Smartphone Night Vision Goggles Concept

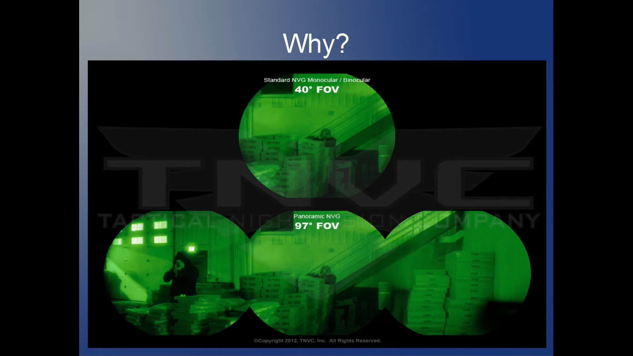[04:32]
you to see in 97 degree field of vision versus the 40 degrees that you're afforded with the regular set of binoculars and monoculars now my device would essentially allow the user to see anywhere from between 60 to 70 degrees so it kind of fits right in the middle between the two but at a fraction of the cost now of course these devices that the military uses are really high grade they use generation